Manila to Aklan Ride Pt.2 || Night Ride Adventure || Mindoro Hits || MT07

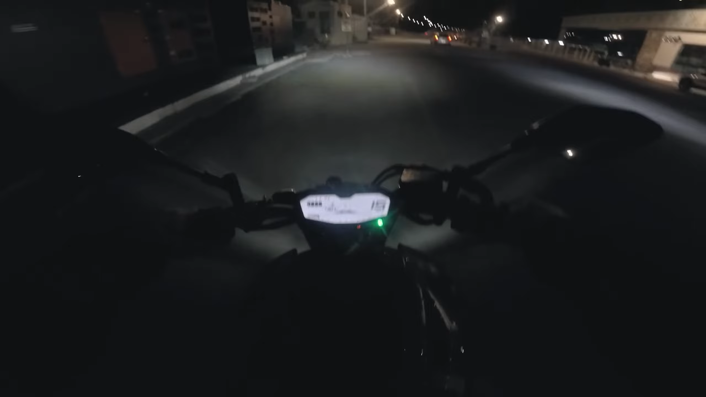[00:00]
Tayo. Dito na tayo. Ganda ng ano dito. Passenger Terminal Building, Port of Calapan, Oriental Mindoro. Tayo ay pupunta na ng Rojas. Time check.
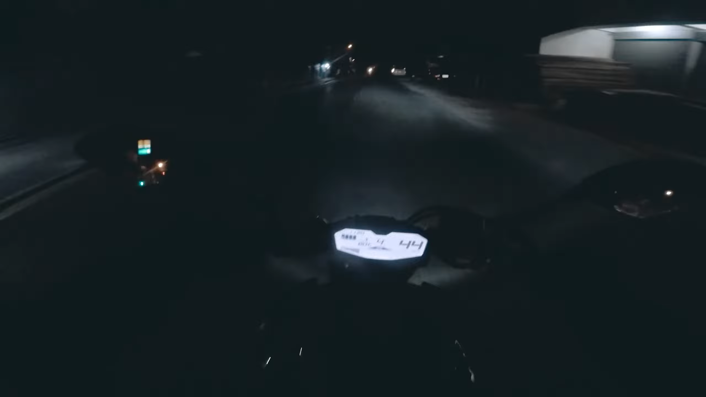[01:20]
Wala ng thrill ko, naliligaw ka pa. Tayo. Mayroon pang tanong, inahiya ako eh. Ingay kasi ng motor ko eh. Ito na lang tayo. Alright. Sabi dito, kakaanan ako pagdating ng Calapan City Hall.
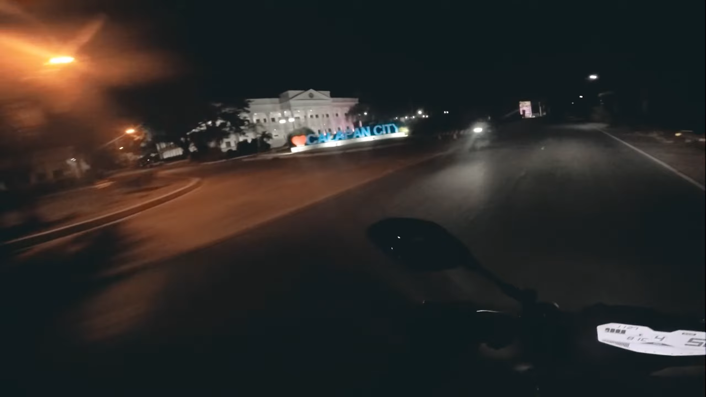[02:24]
Ito yung Calapan City Hall. Okay. Kakanan tayo may makakananan.
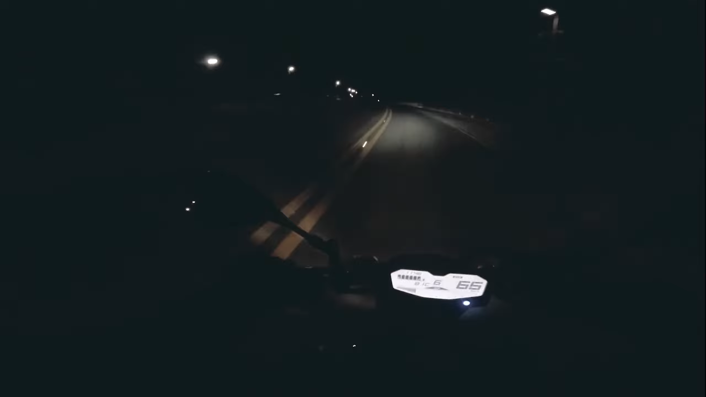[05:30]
Maganda naman pala yung daan dito. Maano siya, maliwanag. Akala ko ano eh, sobrang dilim eh. Maganda, maganda yung daan.
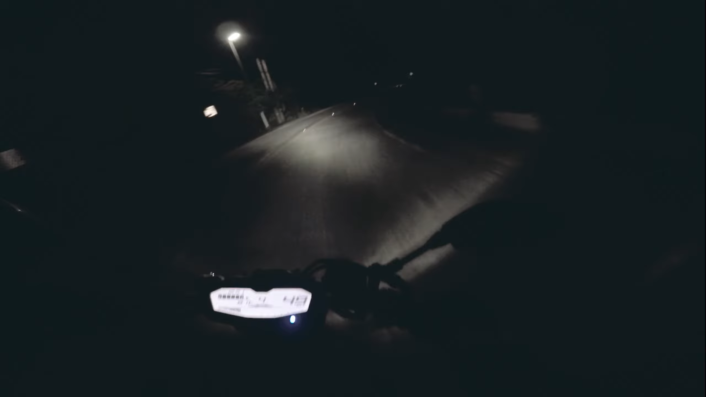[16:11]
Ayun, kaliwa. Uy, espaltado sir. Sheesh. Ang daan na to.